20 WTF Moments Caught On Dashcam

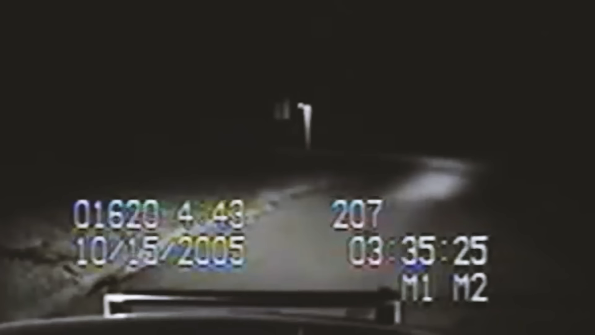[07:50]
When the officer first arrived, he saw a fog caused by the gas release, which was not on fire at that point. Later, the gas reached a nearby house and was ignited by the water heater, resulting in a massive explosion.
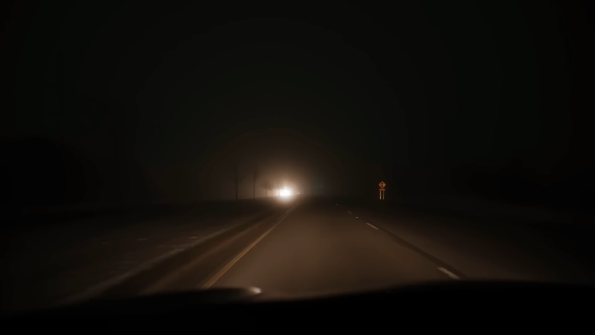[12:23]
A car's headlights approached in the background as the two drivers exited their cars to move the obstruction.
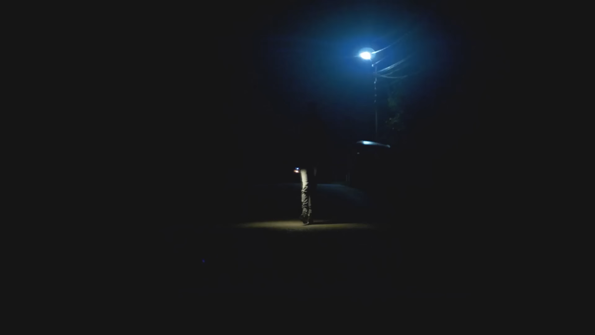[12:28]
Then, two people appeared on the side of the road, seemingly out of nowhere.
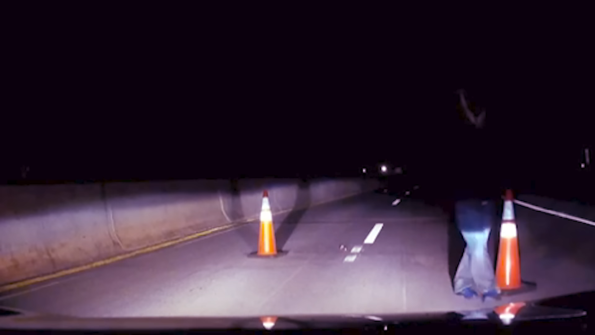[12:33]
Many viewers believe this was a failed ambush attempt. The roadblock was likely placed to force drivers to exit their cars to remove it, leaving them vulnerable to an ambush.
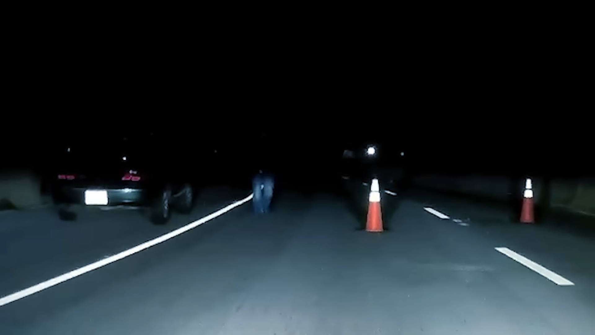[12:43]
One user suggested that the ambushers were either in the car, driving down the road, or standing by the side of the road. Although it is unknown if this is true, it is still disturbing to see.